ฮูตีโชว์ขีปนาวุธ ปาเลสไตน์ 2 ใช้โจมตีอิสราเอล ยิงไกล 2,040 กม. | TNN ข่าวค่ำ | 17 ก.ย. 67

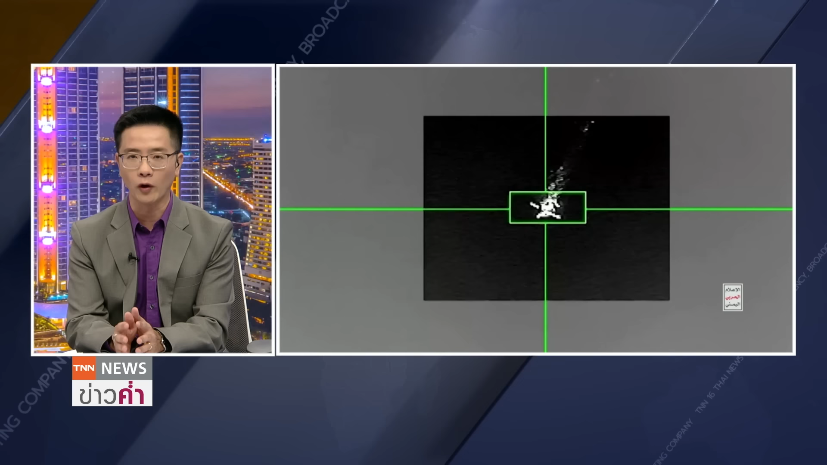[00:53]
นที่ระบบป้องกันภัยทางกาศของกลุ่มฮูตีนั้นสามารถสกัดกันเอาไว้ได้แล้วก็ร่วง
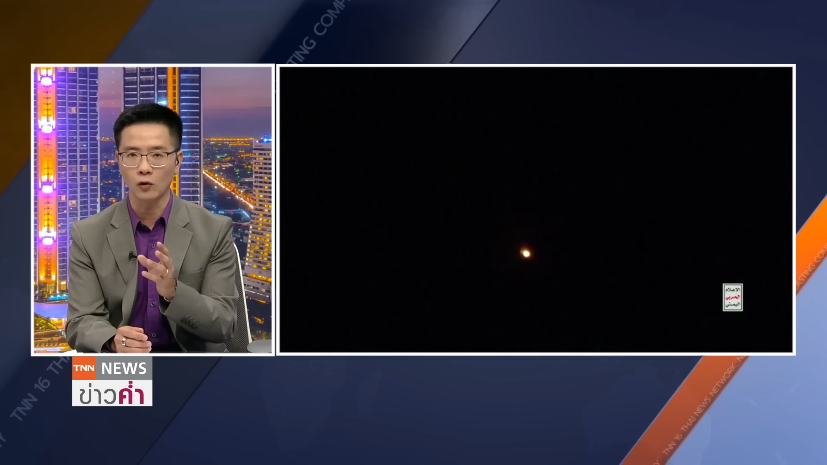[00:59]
หล่นลงมาที่พื้นซึ่งวันนี้ก็มีการรายงาน
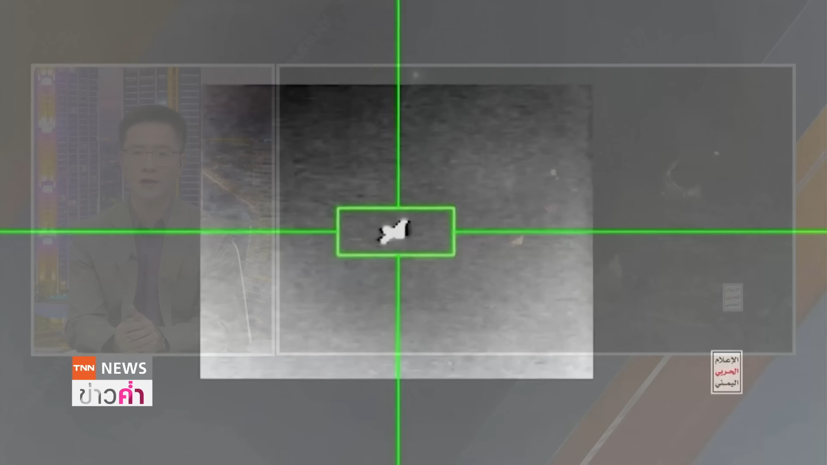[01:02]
ออกมาในหลากหลายประเด็นครับโดยเฉพาะ การเผ้ยแพะคลิปออกมาจากทั้งด่านกลุ่มฮูตีเยี่ยกับการยิงทําลายอ
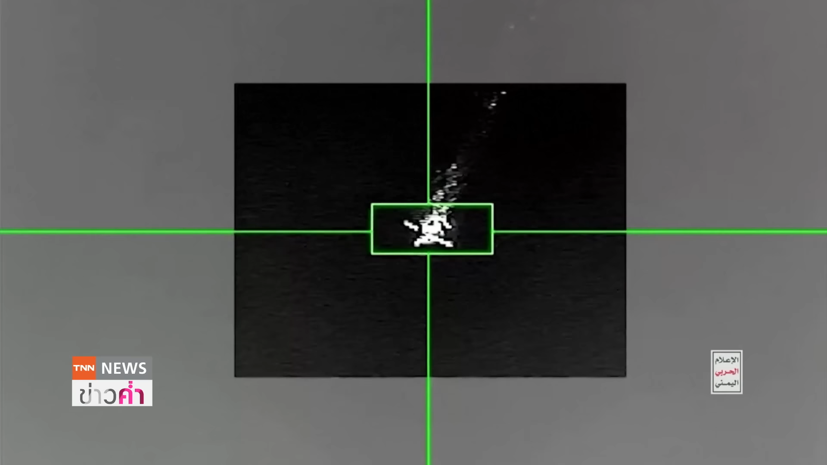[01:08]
faisaitยานร้ายคนขับหรือว่าดรวนรุ่น MQ-9 ของสหรัฐครับซึ่งมีการเพลย์แพล่คคลิปใ